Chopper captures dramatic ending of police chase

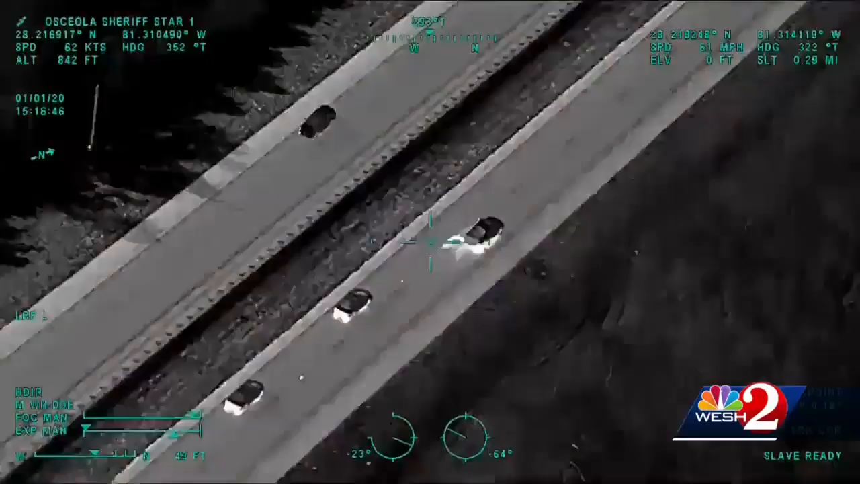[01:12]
So they hit him with stop stick number two and turn the thermal camera on to gauge the effect. Sparks fly.